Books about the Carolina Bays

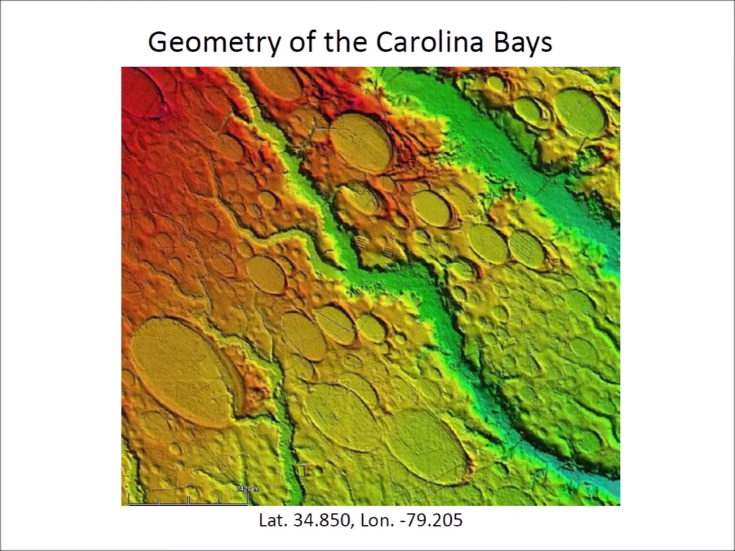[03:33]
The ellipses matched exactly. Time after time, regardless of whether the bays were small or large, the ellipses fit the bays exactly. I became convinced that the Carolina Bays were conic sections and that they could have originated as inclined conical cavities. I started to experiment to find out how I could produce conical cavities with ice projectiles.